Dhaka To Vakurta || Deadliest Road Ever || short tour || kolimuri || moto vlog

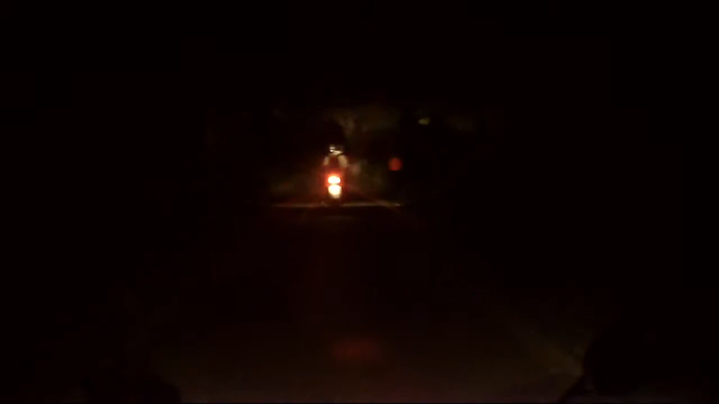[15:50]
কারণ এরকম লোনলি রোড, আশেপাশে 1.5 কিলোমিটারের মধ্যে কোনো মানুষ নাই, সেখানে যাওয়াটা আসলে একটু ভয়ের ব্যাপার। বাট দেখি কি হয়। সো ফার সো গুড। The storms we chase are leading us, and love is all we'll ever trust. Yeah, no, I don't wanna waste what's left. And on we'll go through the wastelands, through the highways, till my shadow turns to sun rays.